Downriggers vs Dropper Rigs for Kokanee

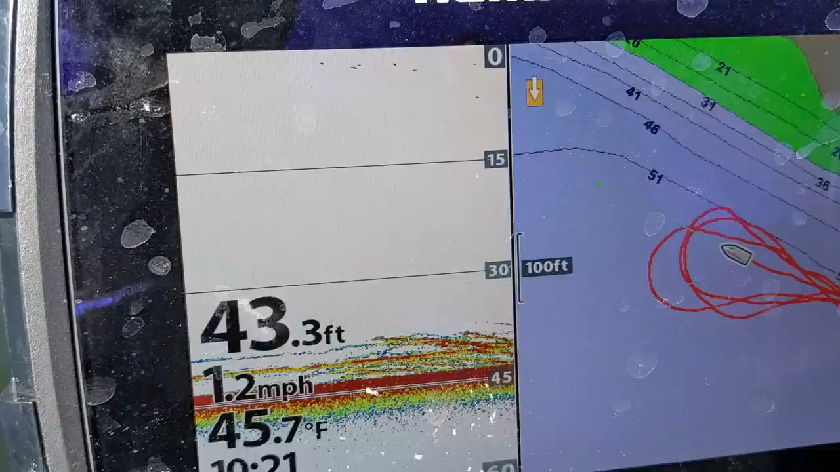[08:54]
On screen: depth 43.3 ft, water 45.7°F, speed 1.2 mph
So there's the downrigger ball. You can see this school of kokanee.
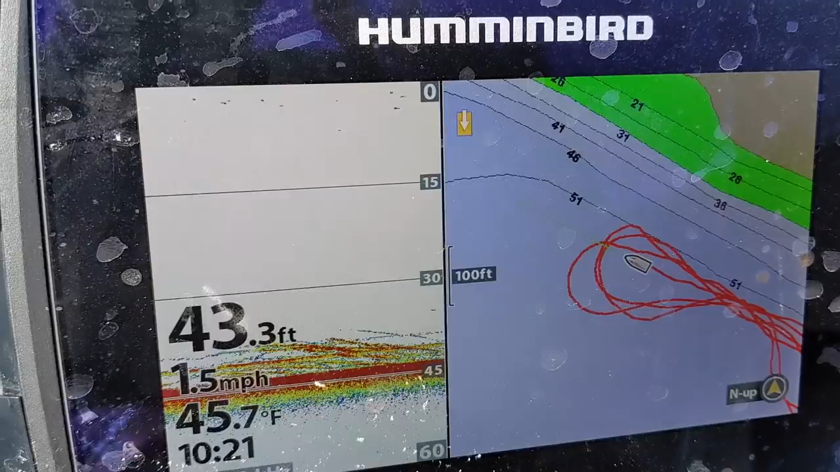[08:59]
On screen: depth 43.3 ft, water 45.7°F, speed 1.5 mph
I wouldn't be surprised to see that rod go off any moment. It's a massive school.
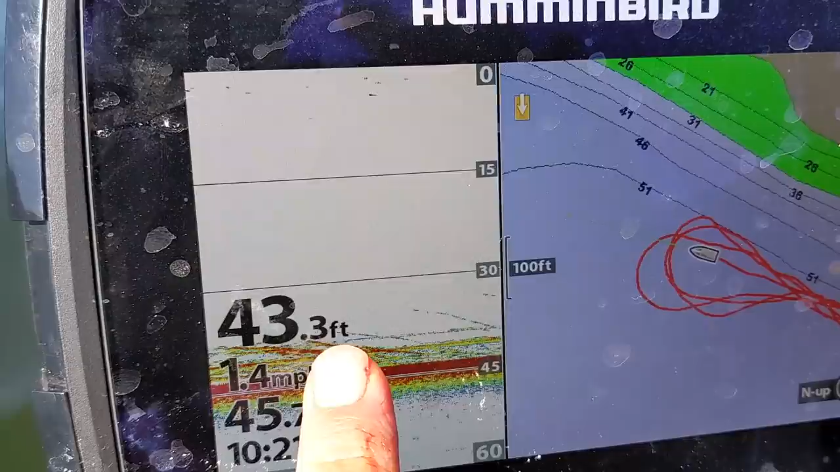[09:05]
On screen: depth 43.3 ft
Look how tight these kokanee are to the bottom. There's fish right there.